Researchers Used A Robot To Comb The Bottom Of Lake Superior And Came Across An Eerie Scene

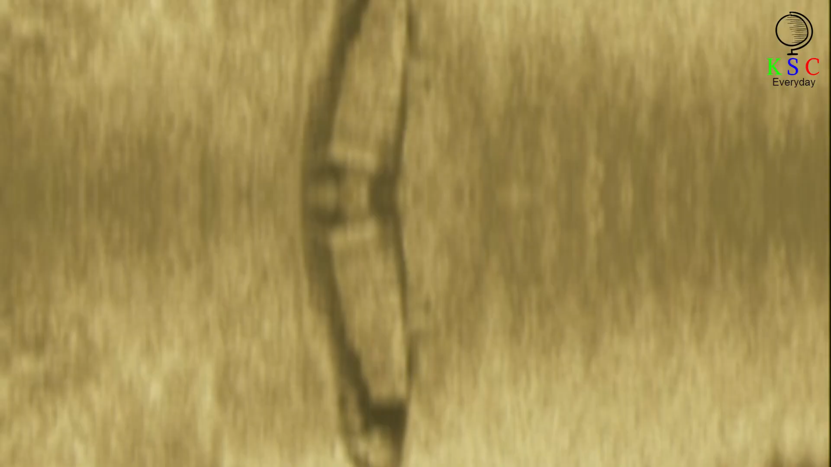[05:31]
While analyzing the dot, the team's side-scan sonar had picked up another unexplained object. Believe it or not, another shipwreck had taken place in fairly close proximity to the dot.